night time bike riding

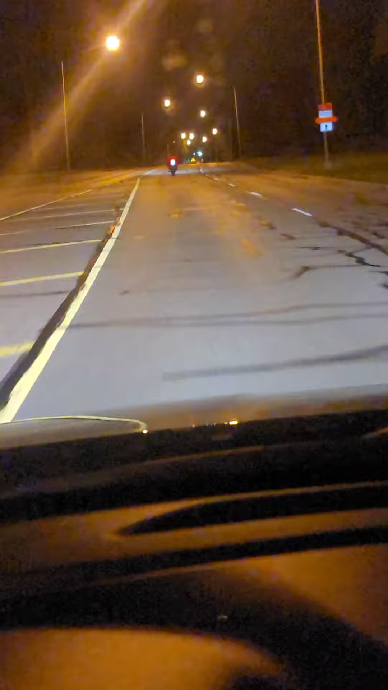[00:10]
Road trip. Enjoying this nice little weather. Nice breeze. Look at him with his bad self. He gone, y'all. He gone.